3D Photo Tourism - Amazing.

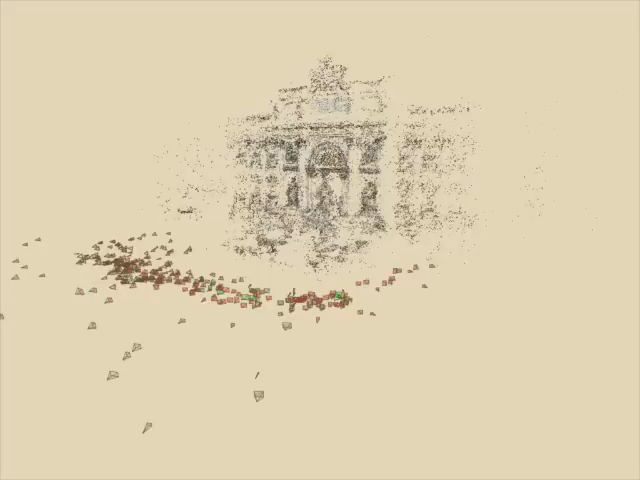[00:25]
Our system discovers the relative positions of the cameras used to take each photograph, situates the photos in 3D space, and provides intuitive controls for exploring the scene and finding interesting photographs.
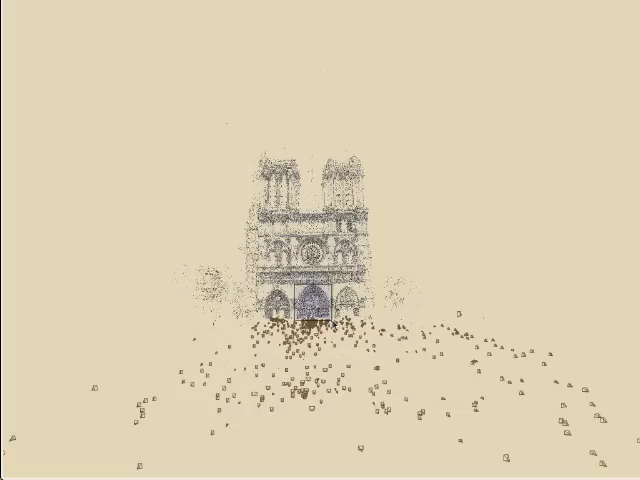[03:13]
The user can select regions in the point cloud to find images of an object.